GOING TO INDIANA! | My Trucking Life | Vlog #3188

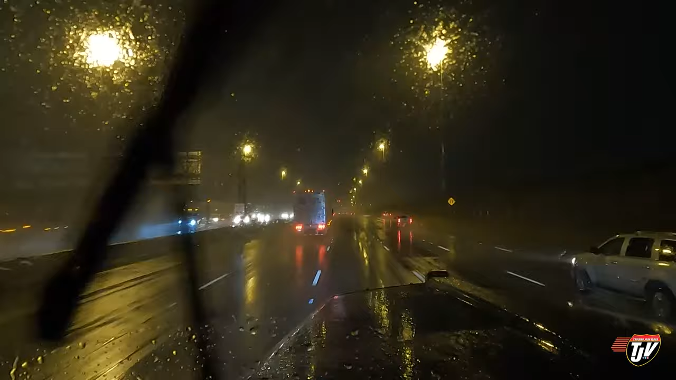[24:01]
Well, going through the tip of Chicago, not too bad. Other than the rain, the traffic is moving along pretty good. Get the odd person here and there who seems to have never taken a shower in their life because they're terrified of water. But you know, you get around them and then they mess up traffic behind you. But man, all it takes is one person in a city this big to be scared of the water and to be in like one of the middle lanes driving half the speed limit,
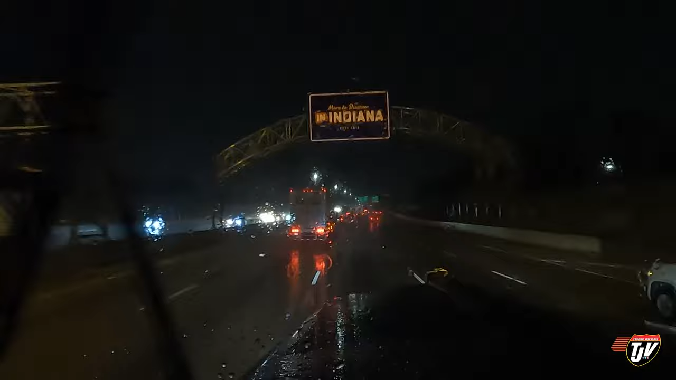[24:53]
There it is. Crossing border, entering Indiana. Indiana. Indiana. So we're actually going to avoid the toll road of I-90, save some money, and take US 20 instead.